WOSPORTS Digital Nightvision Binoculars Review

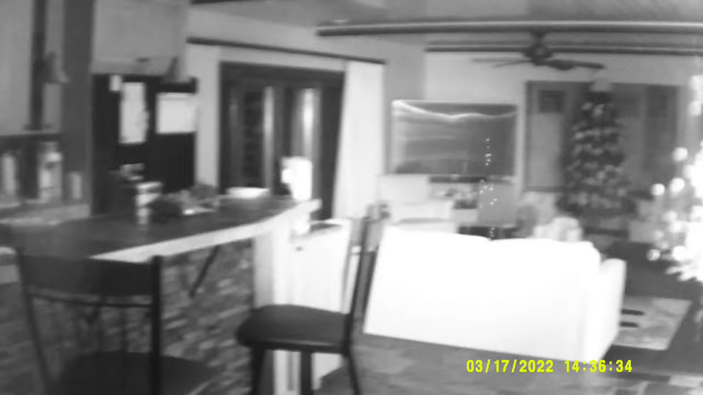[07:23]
projecting and i would say inside that light emitter is quite bright it's quite powerful now one of the things that i kind of notice here is that when everything is at the same
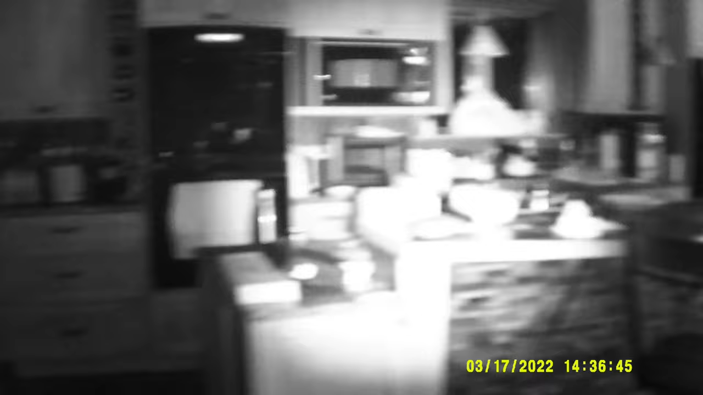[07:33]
depth or distance from you inside most of the time you don't have to play with the focus that much because it's just not something that you have to adjust as much as
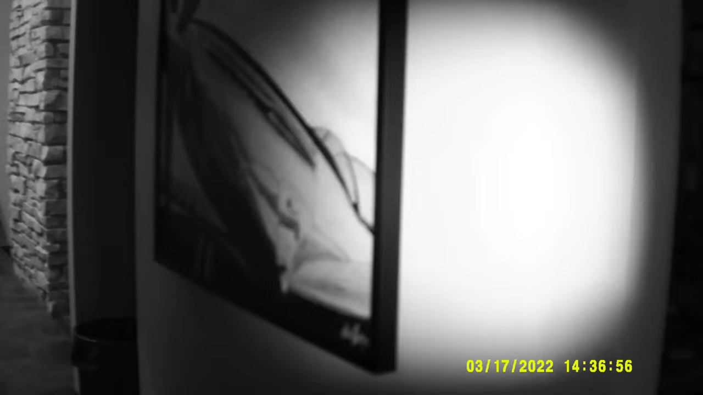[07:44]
you might outside the other thing that i would say is that inside you can really see the difference when you change the infrared emitter kind of to that pencil beam versus the
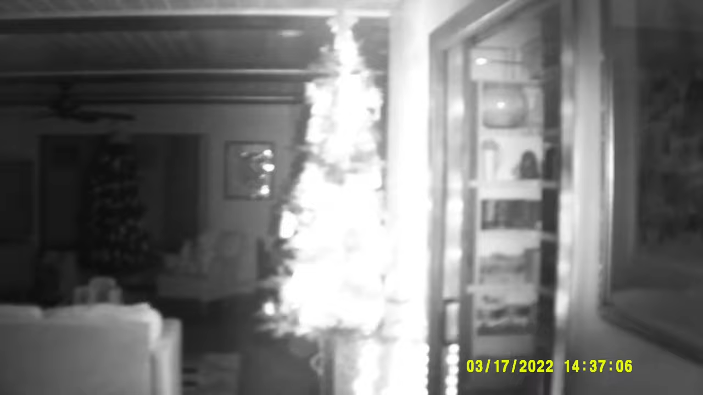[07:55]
flood beam and i would say inside because it's so powerful that flood is probably the way you
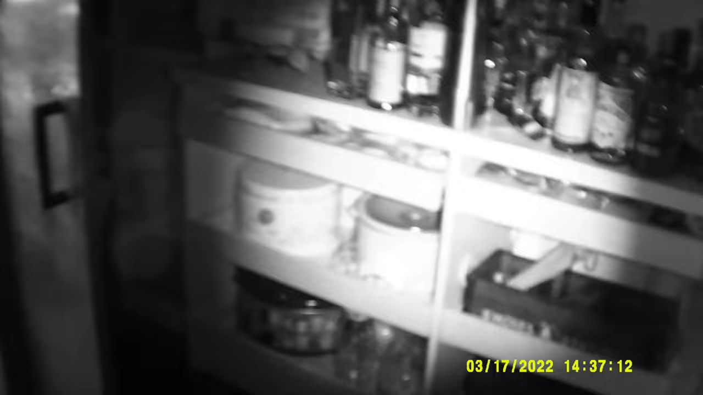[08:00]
want to go actually inside the pantry here where i keep my booze it's super dark i mean it is pitch black you can't see anything in here without some sort of artificial
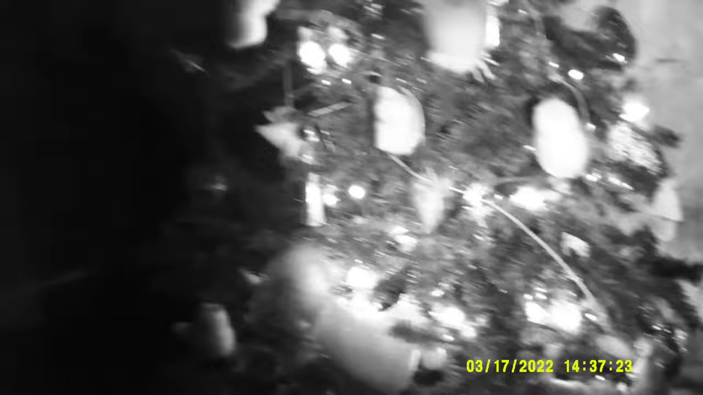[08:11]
light and as you can see you can see it fine there with the infrared emitter on there so yeah i can scan the house pretty well with this if you're sweeping your house looking for an animal that's wandered inside this is a good way to do it without kind of shining a flashlight everywhere
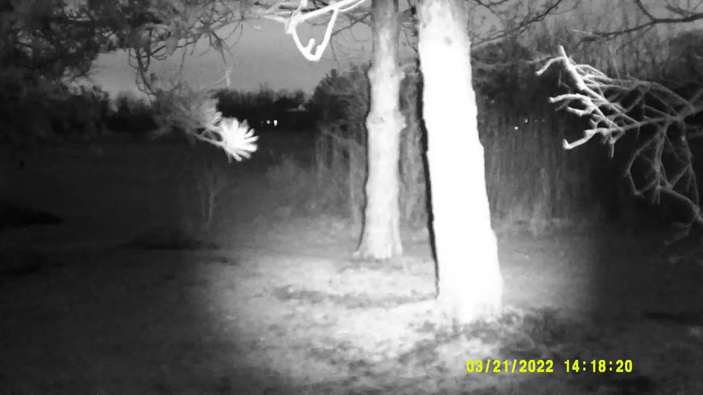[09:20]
here by the tree line and just kind of want to show you what it looks like when we are looking into things like bushes and trees and things that are close to me and one of the things that i notice here is that again i mentioned the infrared illuminator is bright but it is the brightest i've ever had in any night vision product and i've had some of the standard you know old russian military surplus ones the night owl one this one is just by far the brightest it's like a tactical flashlight level of brightness in most
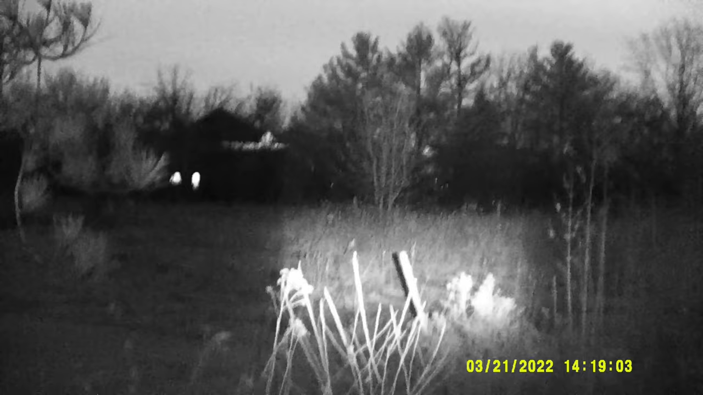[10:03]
light illumination but in this case you can see here as i zoom out to uh the field and beyond you know this is still lighting up things 30 yards away 40 yards away from me even the stuff 20 yards from me is actually very well lit things actually super close especially if you have it on the pencil beam instead of the flood are over uh
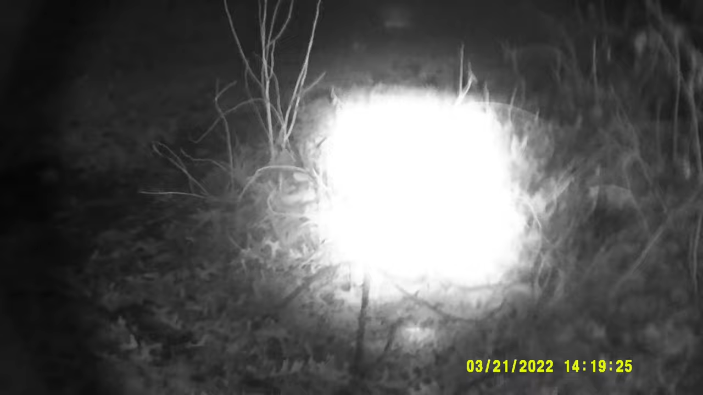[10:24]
saturated you can't actually see anything it's almost too bright so i think really in most cases
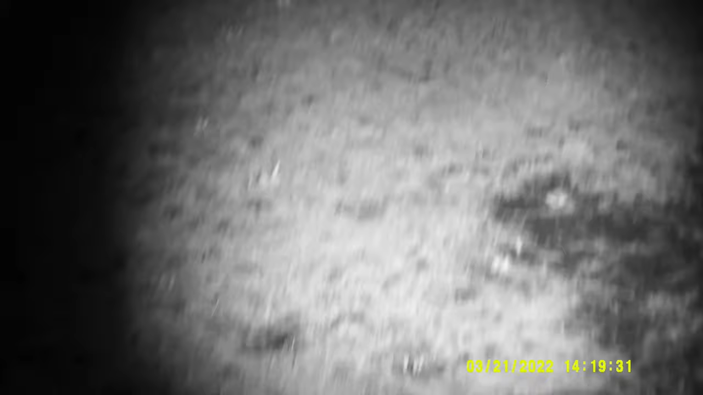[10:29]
you want to keep it kind of in that flood state you know just broadcast the light wide
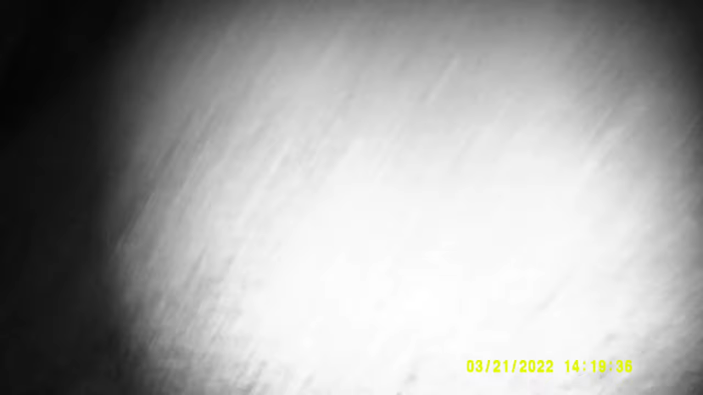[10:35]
so that you can see a lot of stuff but if you're really looking out in the distance that's when you want
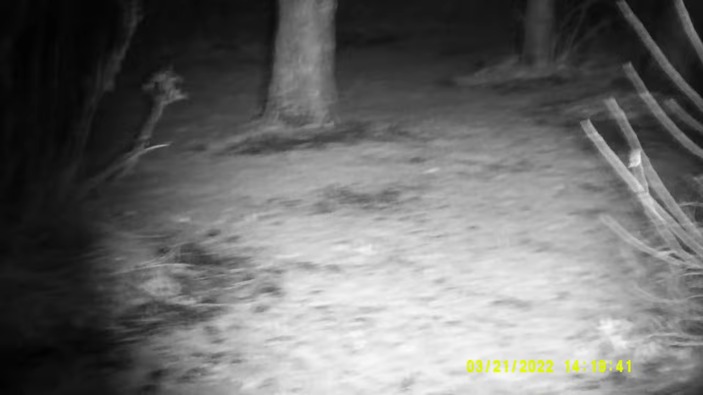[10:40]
to kind of focus in that infrared beam so that you can kind of get that pencil beam and put it right on something now i will say that's great because if you're using the optical zoom
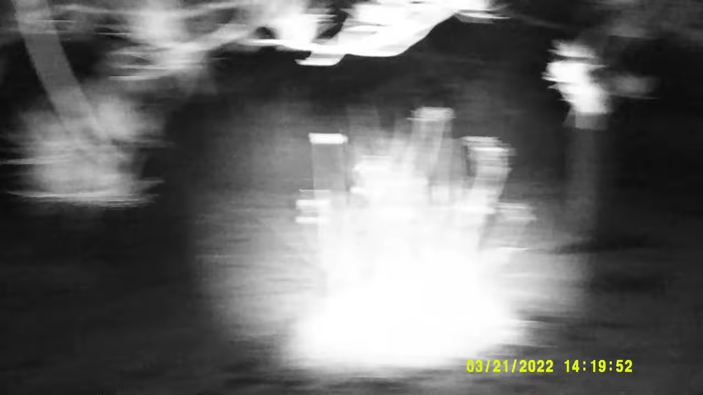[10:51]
to zoom on to something that is far away you're restricting your field of view so having
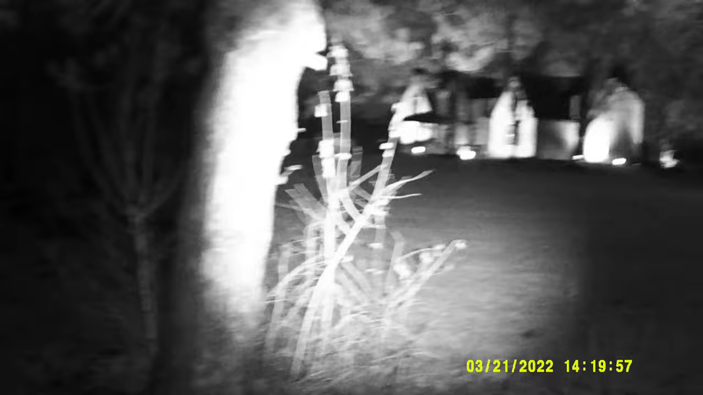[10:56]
that pencil beam is perfect because it's still filling up what you can see the other thing that i would say here
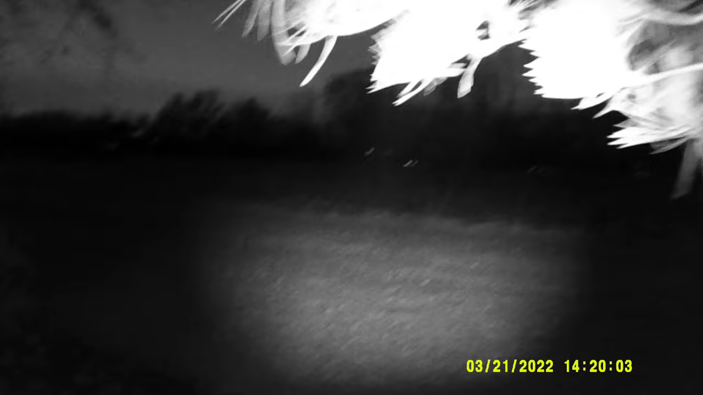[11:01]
is that it's a little bit of a ballet because you have that optical zoom and then the focus ring and so
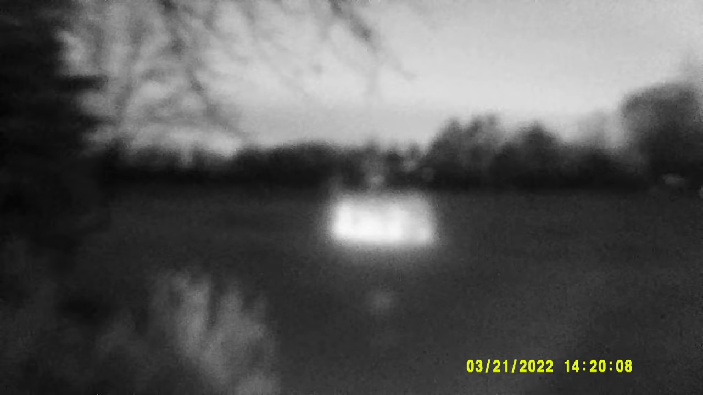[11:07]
your left hand is kind of doing a lot of stuff and until you use this a lot i
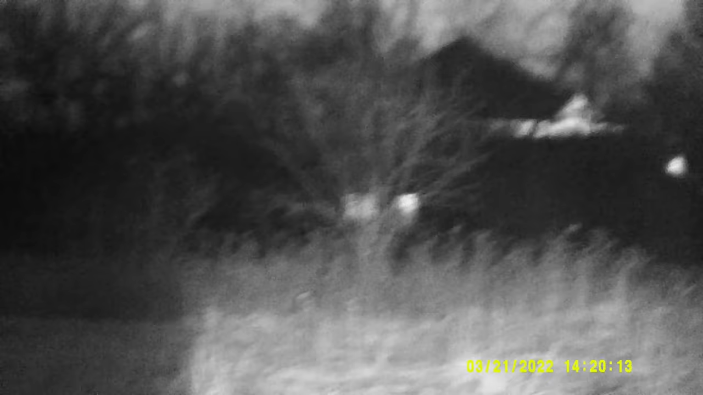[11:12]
don't think you're going to get really proficient so for me i was zooming in and then i was using my other finger to
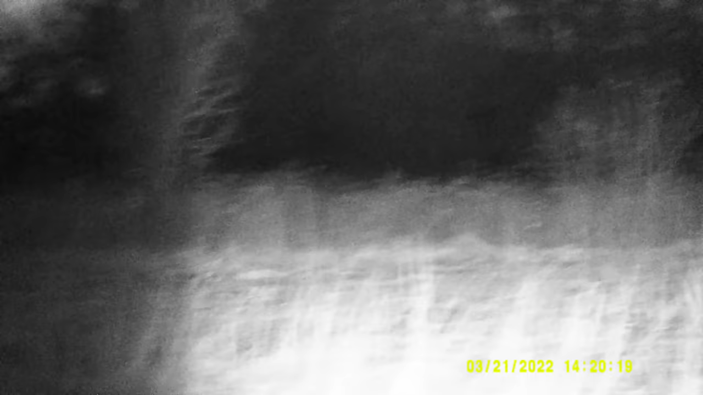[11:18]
control the focus ring and sometimes i noticed i would go the wrong way so is there an
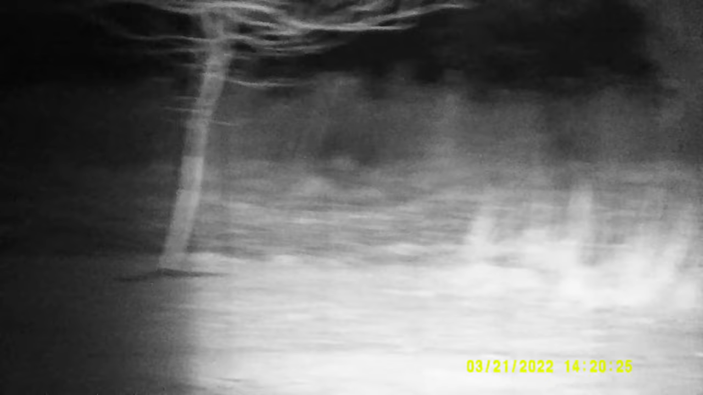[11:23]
advantage yes the advantage here is that you're not losing resolution by focusing in zooming in
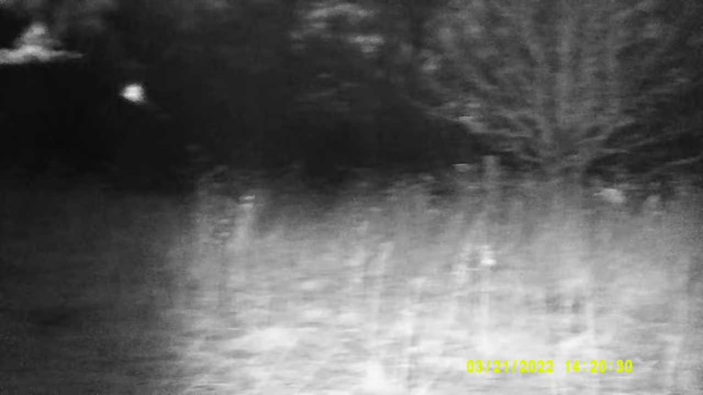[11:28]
on things but the disadvantage over some of these that just have an auto focus is that
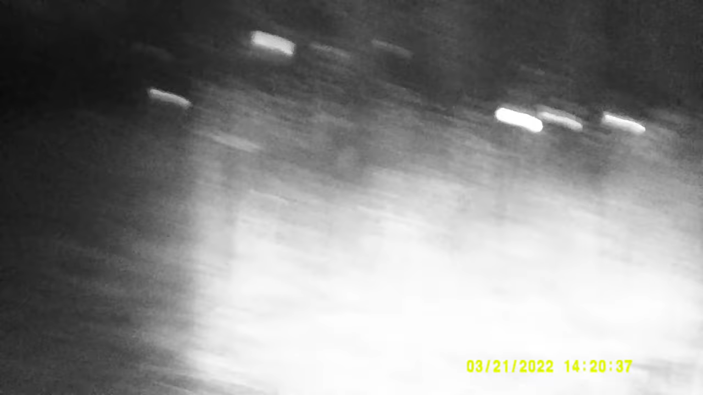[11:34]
you know sometimes especially if you're shooting a video like this you may actually take the picture and move it further out of focus than in focus right away so there's probably gonna be a little delay now if you use this a lot you can probably become
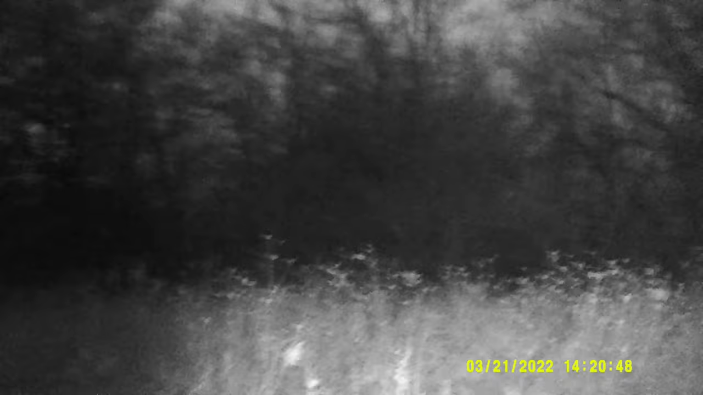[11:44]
very very quick at it so one of the things i will say here is this is actually because it's super dark super
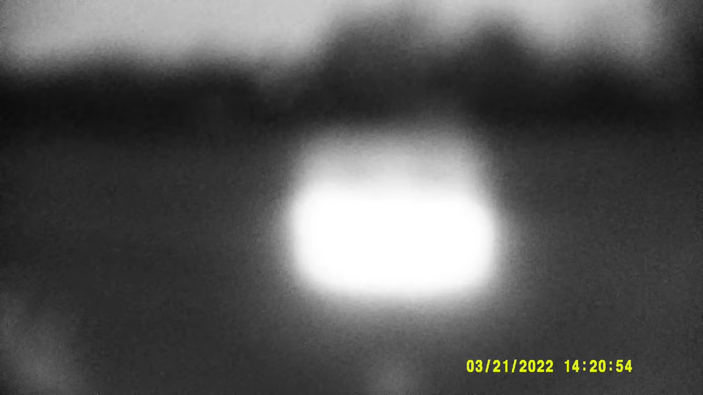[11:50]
useful like if i were actually out here looking for coyotes i mean there are many times i hear the coyotes out here i see the foxes the deer run through here i have seen many a raccoon and other little critters
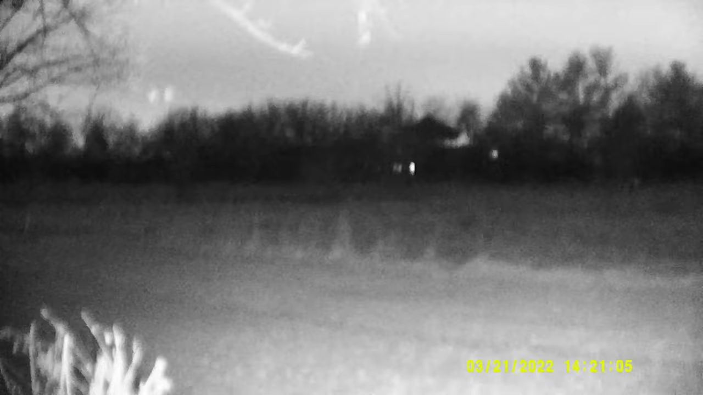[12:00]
it's not so much right now high time for critters to be out because it's so cold but what you can see here is you know is there's something out here that i have to be aware of you know if i were going camping or
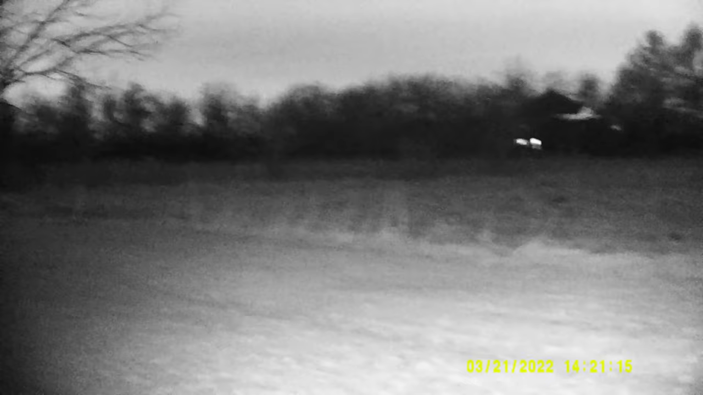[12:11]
being out in the wilderness for a longer period of time i like this because it does
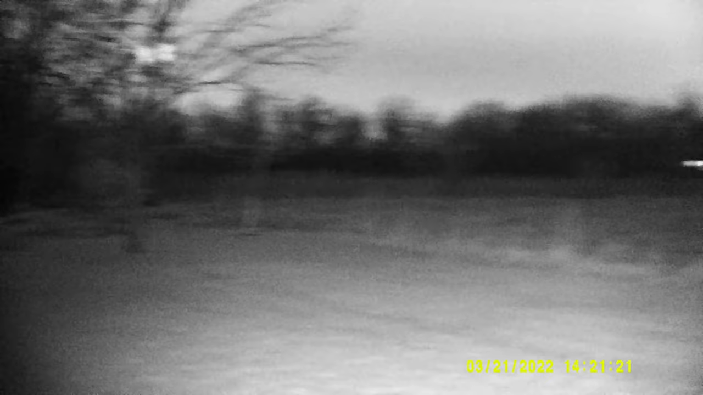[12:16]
two things one it gives me a much broader field of view so i can actually scan the horizon see
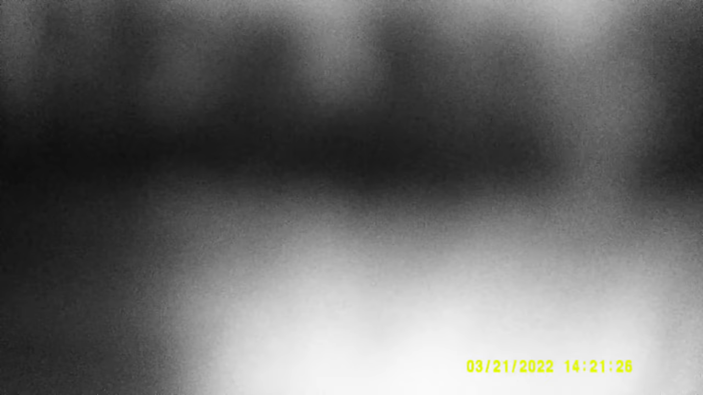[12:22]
a fairly wide swath of land and see what's out there as opposed to a flashlight
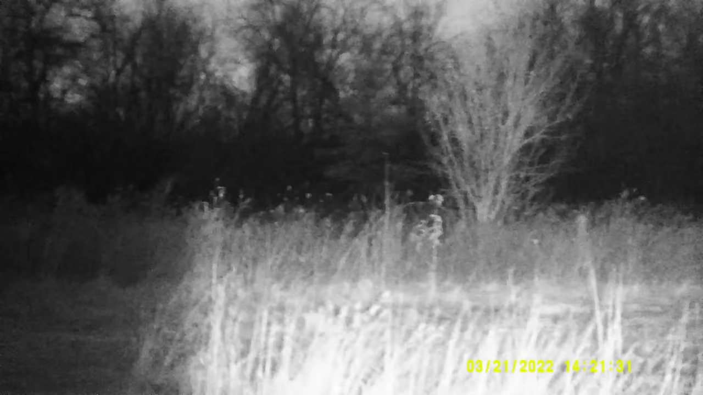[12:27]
especially when it's really dark you've just got that single beam and so you're kind of scanning back and forth really quick but here